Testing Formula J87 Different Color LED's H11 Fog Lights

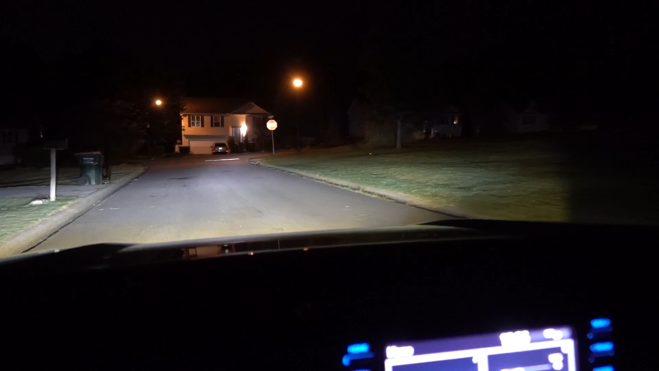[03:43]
can see the difference between the headlights and fog lights with the 5000 K you still have a lot of illumination
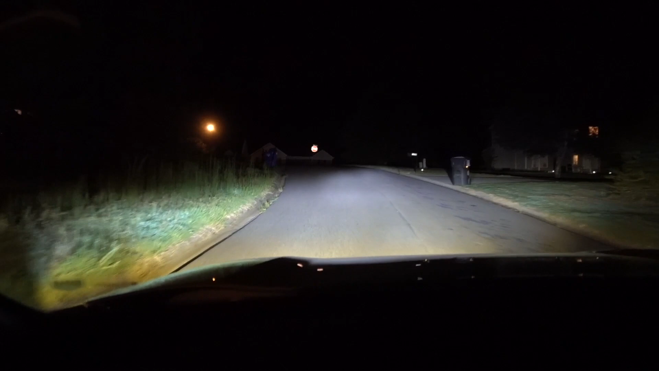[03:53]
now let's go back to the house and put the
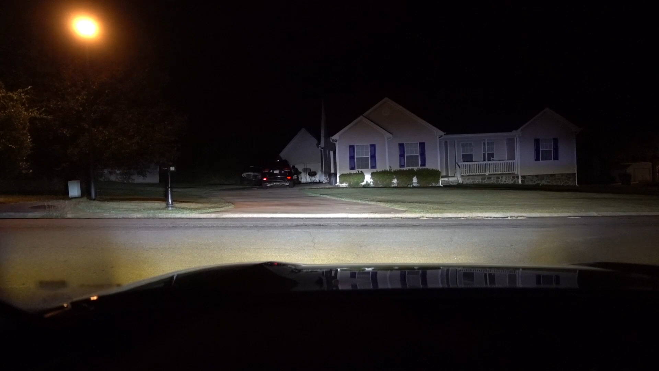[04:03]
yellow LEDs okay guys you can see the difference now with the yellow LEDs let's go for a drive and that's with yellow LEDs